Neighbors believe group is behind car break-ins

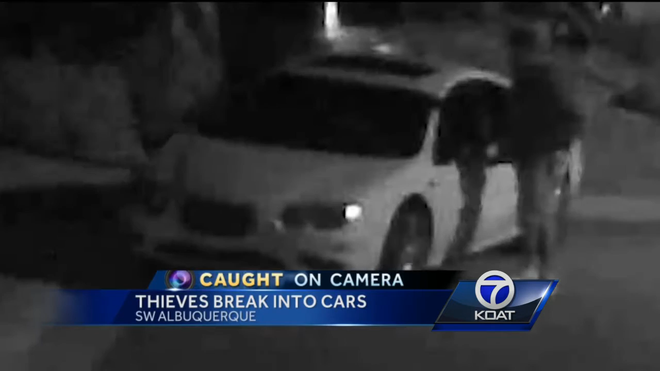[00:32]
LOOKS LIKE THEY KEEP CHECKING EVERY HANDLE. NEIGHBORS BELIEVE THESE MEN ARE BEHIND A STRING OF BREAK INS. THEY ESTIMATE ROUGHLY A DOZEN CARS AND HOMES HAVE BEEN BROKEN INTO THIS MONTH ALONE.